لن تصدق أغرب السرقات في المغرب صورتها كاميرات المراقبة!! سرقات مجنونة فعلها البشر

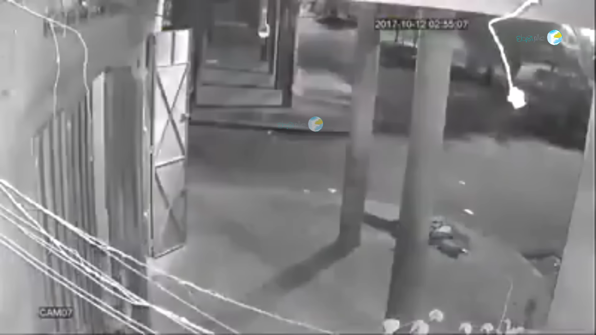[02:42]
في هذه اللحظة سنرى هذا كياخدوا داخل المحال سيخرج بسرعة وغادي يركب السيارة وغادي يهربوا علاش لأنهم سمعوا واحد السيد احداهم فتح القاراج وهربوا الإخوان حضيوا برأسكم وردوا بالكم هذه
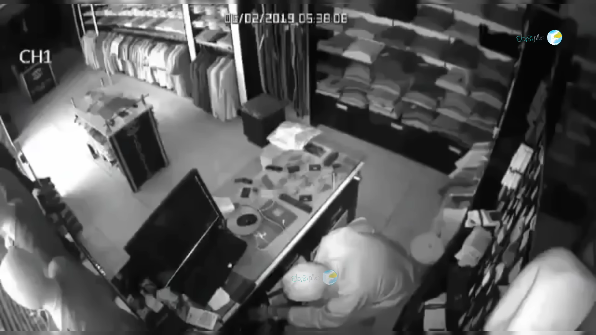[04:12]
قدموا ممكن توقع لكم هاو مشالي كيس هاو هزلا كيس اللوول وداخل معاه بواحد الالة حديدية رخلها في المحال رجوا السلطات الامنية الدوها معهم وراو مخدووا
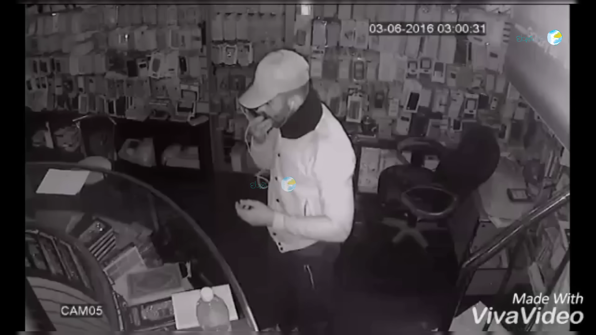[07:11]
غتشد الكاميرا ديال داخل هو ثلاثة يعني تقريبان ساعة باش قدر هاد الشخص انه يدخل المحال هنا فاش يدخل بدك يتكلم مع صاحبه او كيتكلم مع شي حد في الهاتف كما كنشوفو ثم غادي ياخد واحد صاك وغادي بدأ يجمع فيه هاد الشي اللي بغا يسرق كما كنشوفو
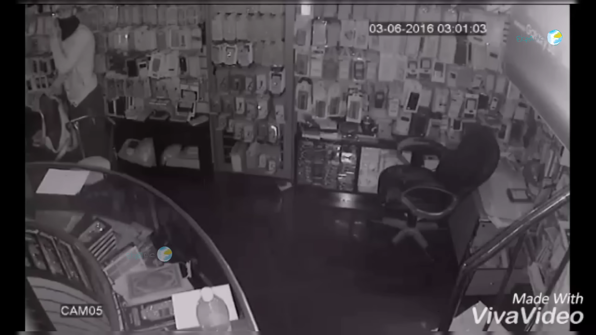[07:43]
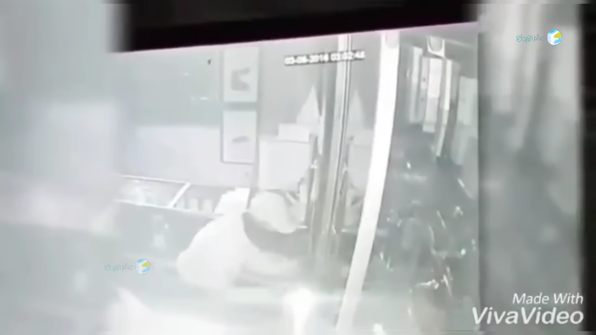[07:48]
هنا اللحظة فاش كان يجمع هاد الشي في الساك ثم فاش غادي سالي غادي يطلع من البلاسة اللي يدخل منها وغادي يرمي هاد الشاك الصاحبه اللي بقى على برا
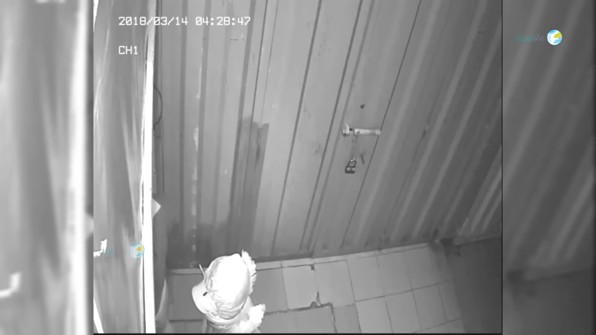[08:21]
باش يسرقوا هاد المحال لاحظو هنا فاش جاو امام هاد المحال بدو كي يراقبوا الوضع كيفاش دير لاحظو على انهم ملتمين يمكن غا يكونوا عارفين ان
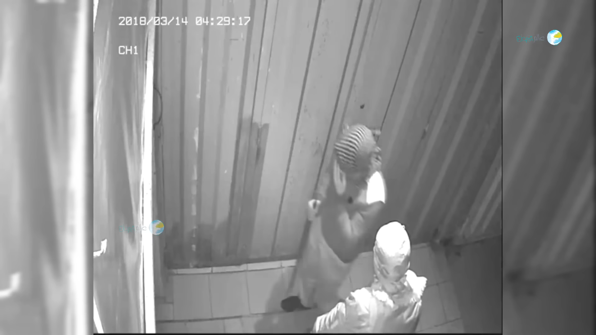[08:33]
الكاميرا كينا او خايفين من انه يشوفهم شي واحد جايبين معاهم هادك الادات باش يقطعوا لاحظو على
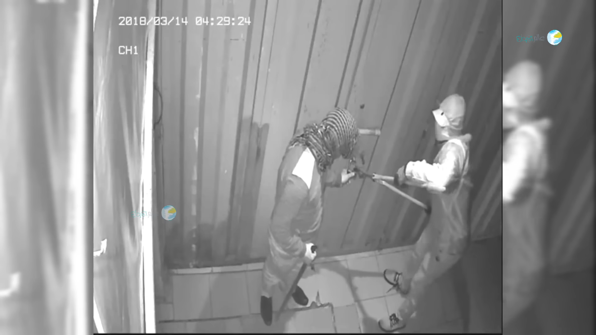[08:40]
ان الصاحبه شد القفل قفل كبير ولكن
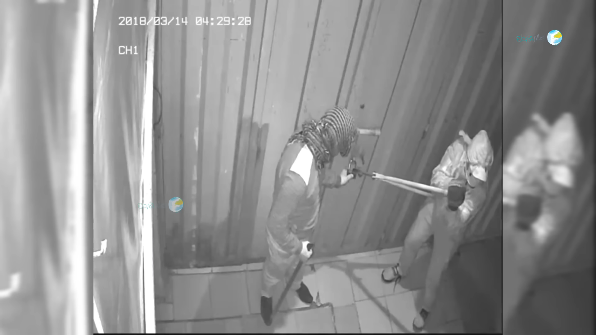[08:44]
غادي يورك عليه وغادي يقدر انه يهرزو ويقطعو لان هادك الالك يقطعو بها الحديد اكيد غادي تقطع هادة القفل
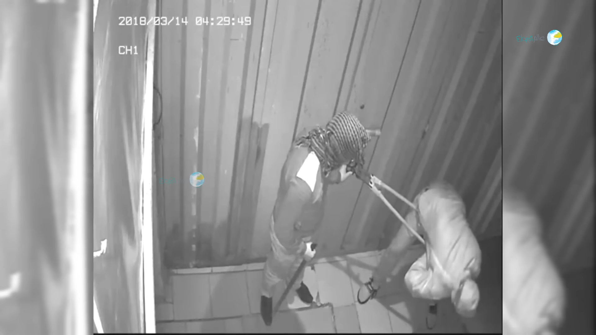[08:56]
هنا غادي يتمكن من انه يهرس القفل كما كنشوفو غادي يحيد القفل وغادي يفتح هادك الساقطع كما كنشوفو ولكن رأى باقي القفل ديال داخل يعني الباب متحلش باقي القفل ديال داخل غادي يقول صاحبه سير جيب لي شيء ادات خرى صاحبه غادي يمشي يجيب شيء ادات خرى بشي يفتحوا بها هادك القفل
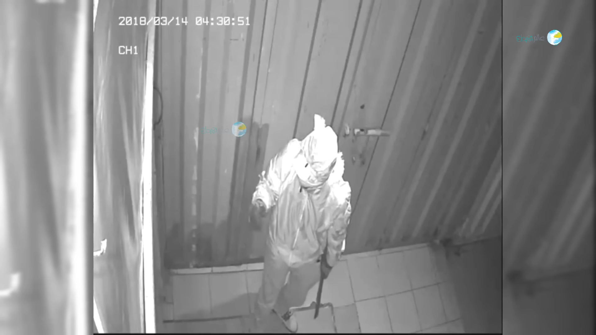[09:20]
ديال داخل رأى صاحبه جيب واحد الادات خرى وغادي يبدعو يطقعو او يهزو هادك الباب من التحت كما كنشوفو غادي يبقوا معاه واحد المدة ما غادي يتفتح لهم وغادي يمشيوا في حالاتهم سارقة ما تماتش يعني ما تفتح لهم الباب لان هاد سيد صاحب هاد المحل دير باب صحيح وقفل مزيان وخادي القفل ديال بره يفتحوا بسهولة ولكن اللي انفع هاد صاحب
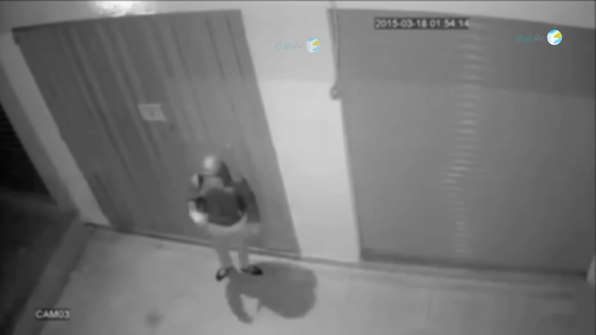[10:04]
في هاد الفيديو الاخر غادي نشوفو هاد زوج ديال الاشخاص غادي يجيو على اساس بشي يسرقوا هاد المحل واحد فيهم غادي يطلع وغادي يدخل من النافذة اللي كينا فوق الباب او صرجم اللي كين فوق الباب غادي نشوفو الصورة ليالو في اخر الفيديو هنا راه كيفتح فيها او كيهرسها بشي حاجة النافذة اللي كين فوق الباب
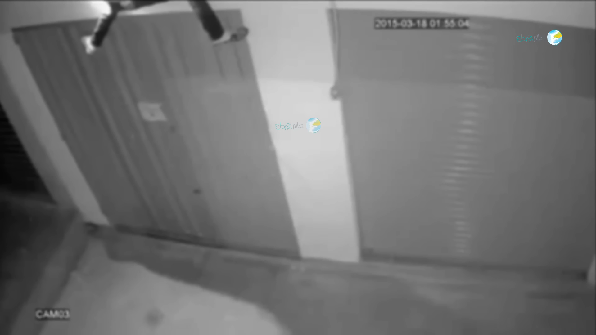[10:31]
ثم غادي يدخل من ديك السترة اللي كين الفوق يعني كي يكون المحل وكتكون فوق من واحد استرة يعني كي يجلس فيها صاحب المحل او كين عاس فيها دير لها واحد النافذة هذه النافذة هي من غايدخله او من غايدخله هادك الشخص اللي طلع ثم غايدخل مع الدروج وغادي نشوفوه في الكاميرا من الداخل هنا نرى صاحبك يعطيه شي حاجة ربما شي صاكف شي جمع هنا لحظة اللي غايدخل فيها